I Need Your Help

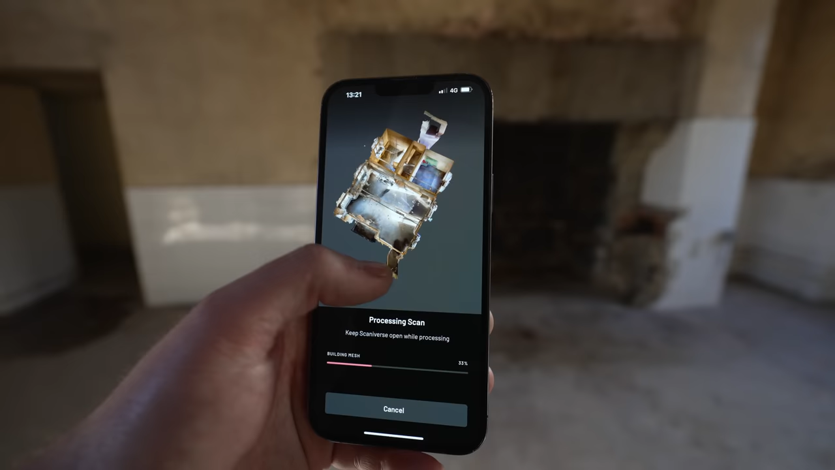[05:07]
So now it's scanning, and look at that amazing 3D model with all the textures,
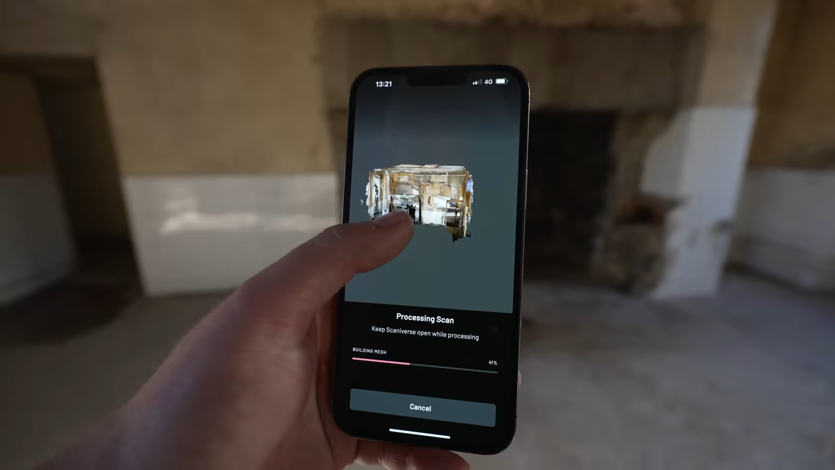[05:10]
and it should be down to the exact centimeter or millimeter.
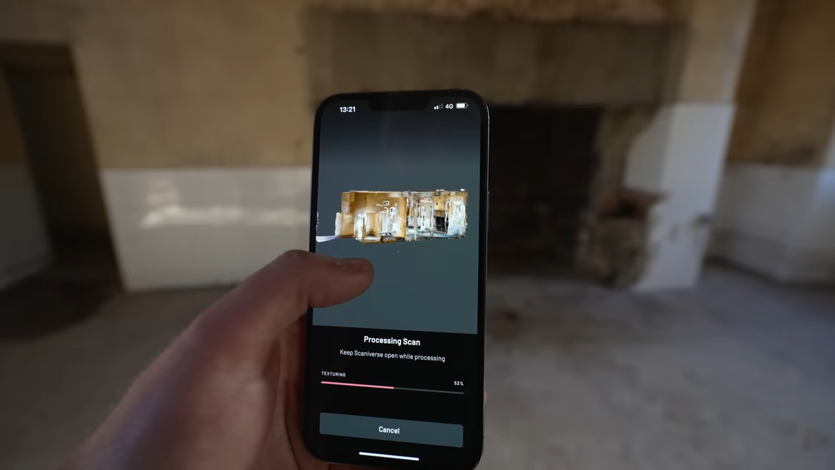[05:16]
That is really impressive that you can do something like this with an iPhone.